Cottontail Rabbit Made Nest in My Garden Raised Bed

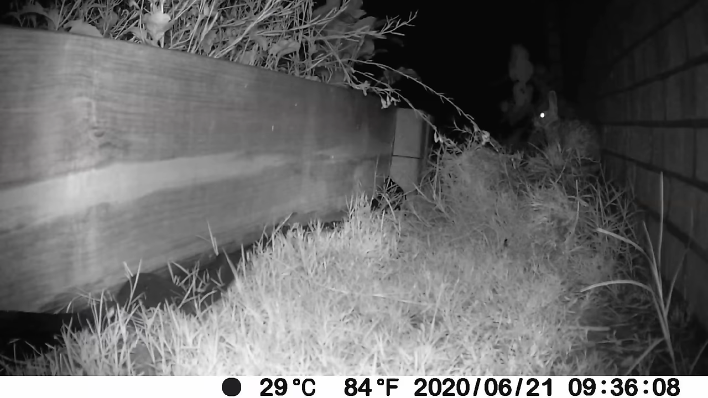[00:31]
And I put the night cam out and saw her jumping back and forth here. So I know she created her nest somewhere in here.